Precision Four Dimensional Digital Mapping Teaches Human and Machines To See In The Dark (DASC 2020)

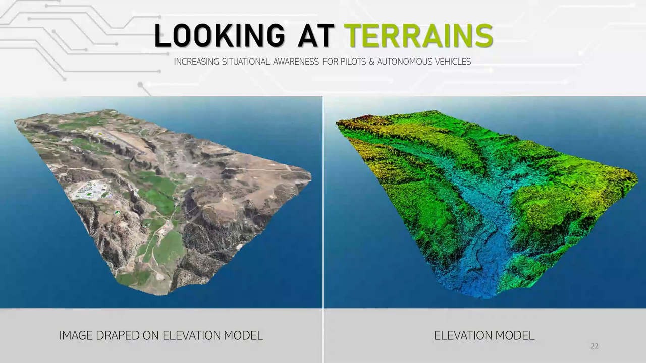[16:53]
which could be imported or uploaded into a uam or into a forward display for a machine to be able to read it and also make determinations i've been speaking of elevation models and terrains generically in this meeting however there are two main types
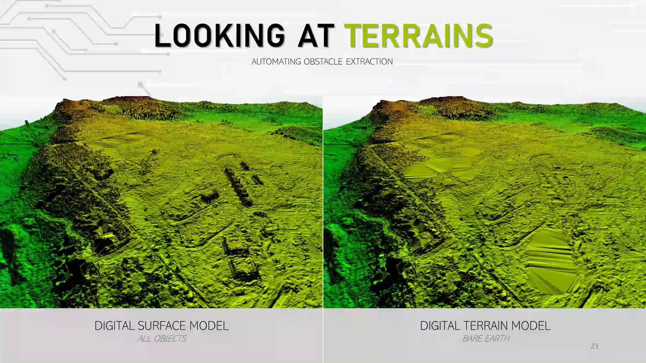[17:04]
we have digital surface models and digital terrain models the left picture is representing a digital surface model this model shows all static objects regardless if it's ground or if it's anthropogenic or if it's a forest any type of obstacle is shown we can see the buildings in the bottom those are hangars at